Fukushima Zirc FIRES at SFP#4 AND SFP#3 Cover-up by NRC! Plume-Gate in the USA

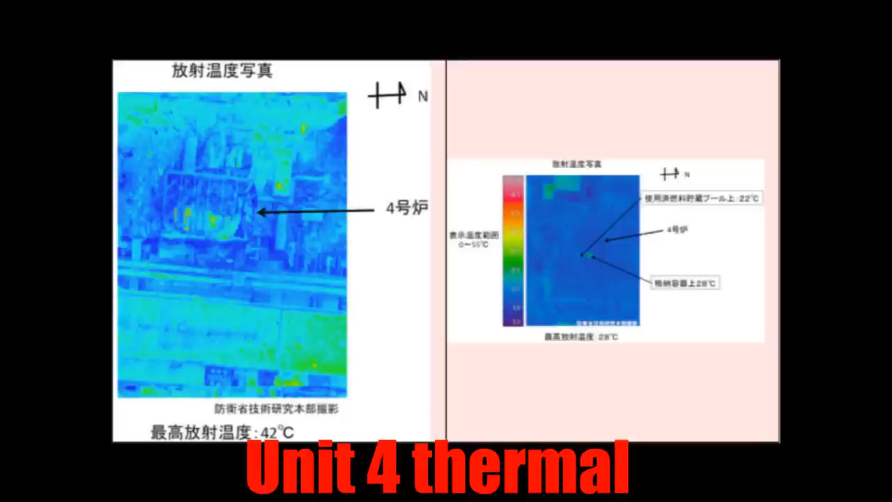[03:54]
the Fukushima events did not result in any loss of inventory or cause any kind of heat-up in any of the spent fuel pools affected, end quote. Now, I could draw from plenty of thermal pictures available now online. If you search around, you can look at Unit 4 and Unit 3 and see the thermal signature.